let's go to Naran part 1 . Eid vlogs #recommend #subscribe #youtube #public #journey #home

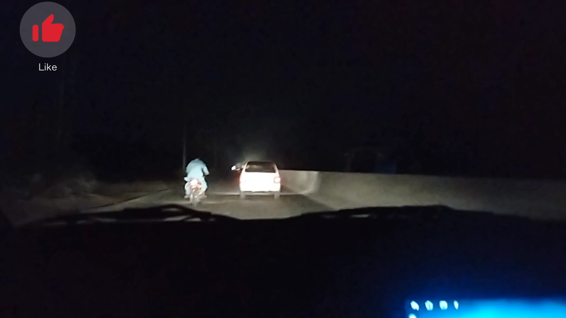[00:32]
اور اگر آپ چاہتے ہیں کہ آپ میرے ساتھ ناران جانا چاہتے ہیں تو میرے چینل کو لائک کریں سبسکرائب کریں اور شیئر کریں
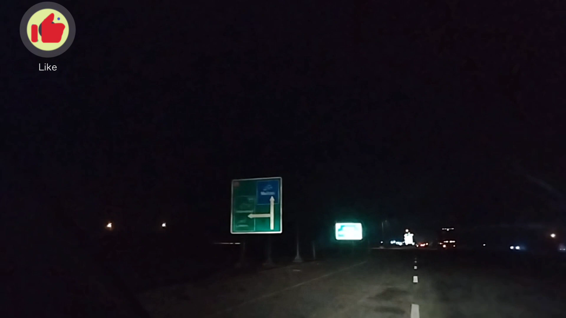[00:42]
اور میں عید کی اور ویڈیوز کو بھی اپلوڈ کروں گی اور آپ نے میری اون ویڈیوز کو بھی واش کرنا ہے اور پریز لائک کریں
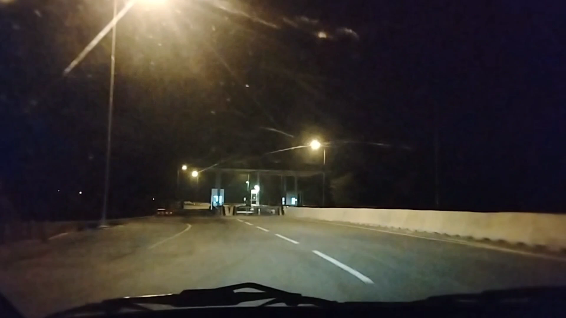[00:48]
شیئر کریں سبسکرائب کریں جی تو یہ اب آگے ہے ٹول پلازا اور ہم کچھ ہی دیر میں موٹر وے پہ ہوں گے
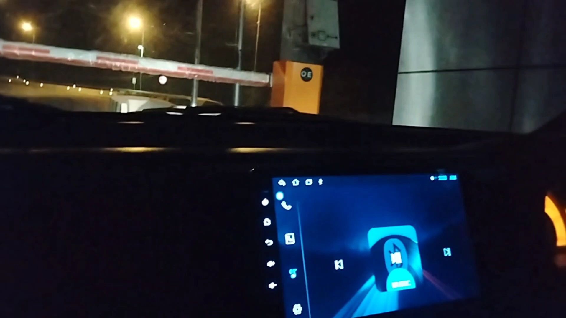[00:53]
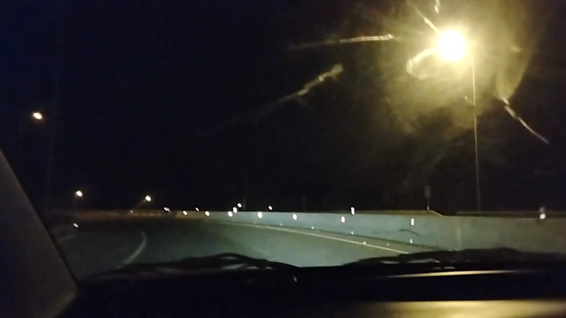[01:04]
اب اس ٹائم ہم موٹر وے پہ ہیں اور ہم ریسٹ ایریا کا ویٹ کریں تاکہ ریسٹ ایریا آئے اور انشاءاللہ ہم اپنا روزہ رکھیں
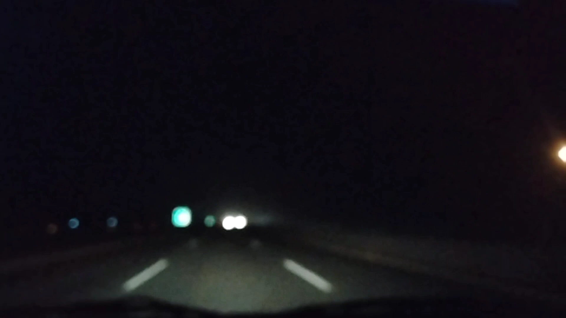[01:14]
سیری کا ٹائم بھی ہونے ہی والا ہے اور جو اب ریسٹ ایریا آئے گا وہ شدید گندے والا ریسٹ ایریا ہے کیونکہ ہم جیسے ملتان سے نکلتے ہیں آگے شورکورٹ اس طرح کے دو ریسٹ ایریا آزاتے ہیں جو کہ بہت ہی گندے ہیں لیکن مجبوری ہم نے روزہ تو رکھ نہیں ہے نا
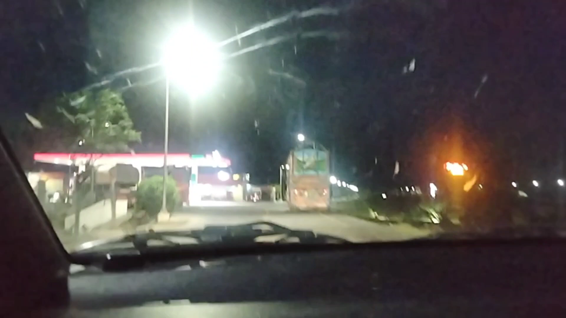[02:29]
یقین کریں اس سے زیادہ اچھا تو کوئی کلر کاہار کے بھی ریسٹ ایریاز نہیں ہے یہ بہت ہی زبردست ریسٹ ایریا ہے اور یہاں